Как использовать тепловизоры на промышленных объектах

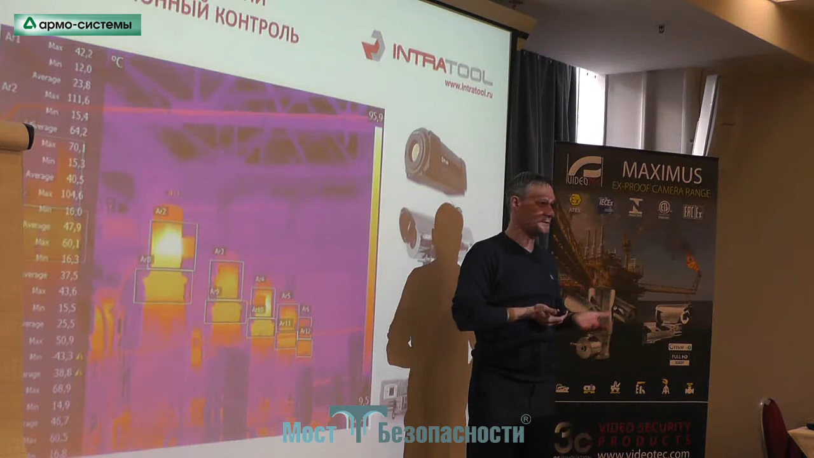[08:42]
отчеты, либо для того, чтобы управлять этим самым технологическим процессом. Ну, например, в данном случае, если какой-то двигатель греется больше, мы можем в автоматическом режиме, через контроль АСУТП,
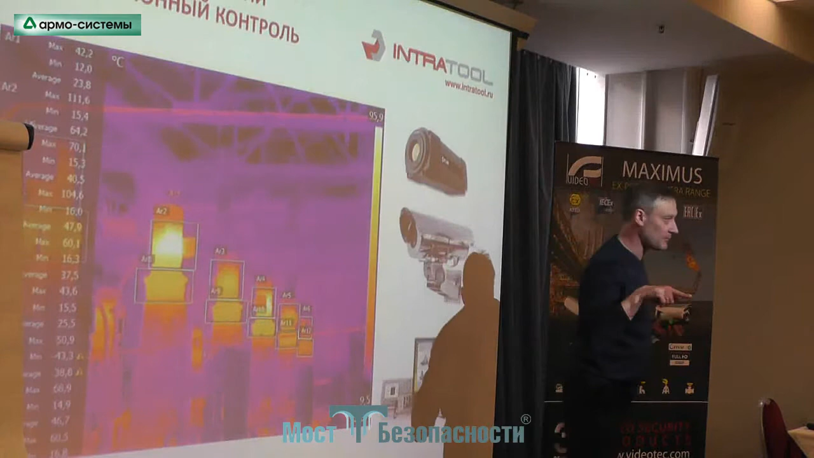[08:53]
снизить оборот этого двигателя, например, вывести его в какой-то другой режим, в совершенно автоматическом режиме. И что? И человеку этот прибор здесь не нужен.
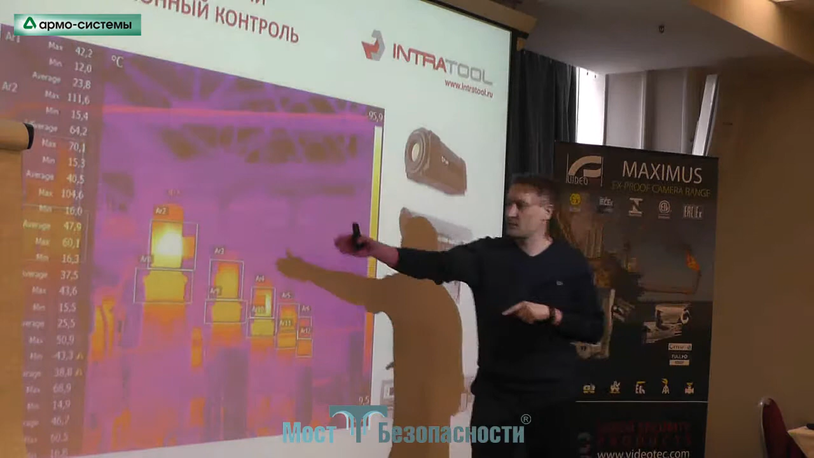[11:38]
то, что мы получаем эту информацию и передаем ее куда-то для обработки, это делается с использованием так называемых радиометрических тепловизоров.